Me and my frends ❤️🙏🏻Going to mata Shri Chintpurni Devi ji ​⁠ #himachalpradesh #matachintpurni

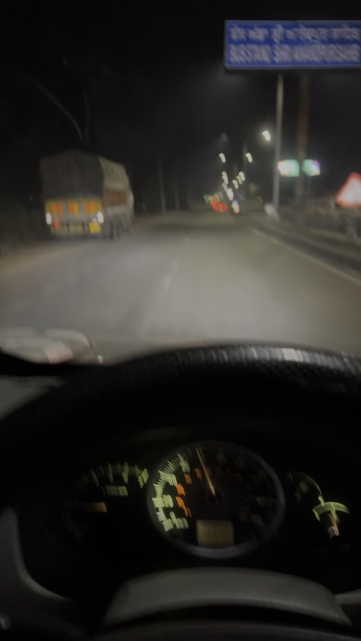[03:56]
श्री आनंदपुर साहब टप्पन तो बाद नैना देवी माता का रस्ता आंदा है,
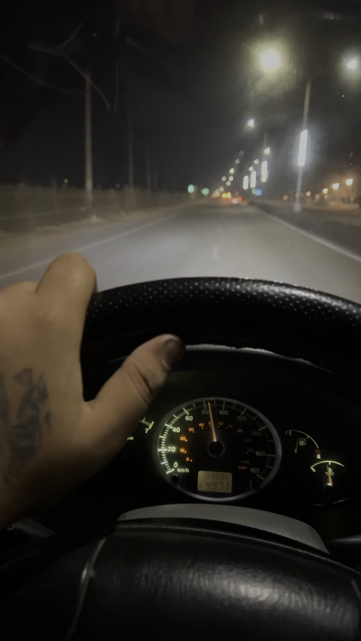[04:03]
ते अपा ने पट नैना देवी माता दे अपा फिर जावांगे अगले सैटरडे, तो अज अपा जावांगे नैना देवी माता तो भी अगे।